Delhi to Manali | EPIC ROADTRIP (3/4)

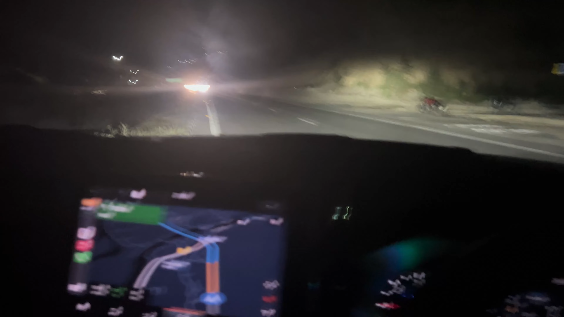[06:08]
So recently I found out that there have been a lot of landslides in the area because of which the, you know, one side of the road has been made into two lanes, okay.
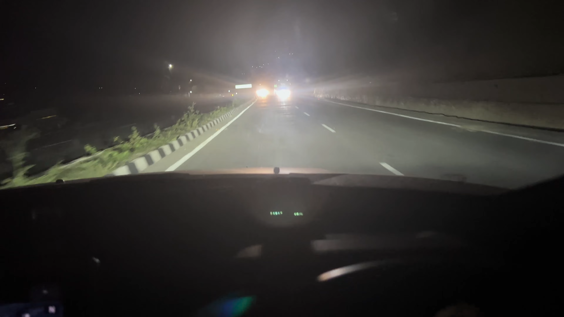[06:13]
So it's both for incoming and oncoming traffic, incoming and outgoing traffic. So, you know, just be wary of those signs and even when you're coming up the hill, you'll see on the left side there's a lot of rocks and, you know, you can make out that a lot of landslides have happened. So,